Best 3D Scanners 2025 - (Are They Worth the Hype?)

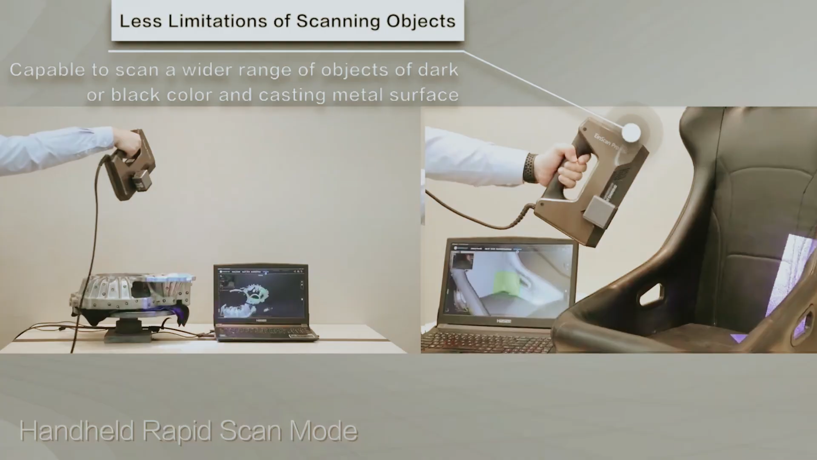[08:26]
With rapid scan speeds of 1,500,000 to 3,000,000 points per second, you'll find that efficiency comes easily.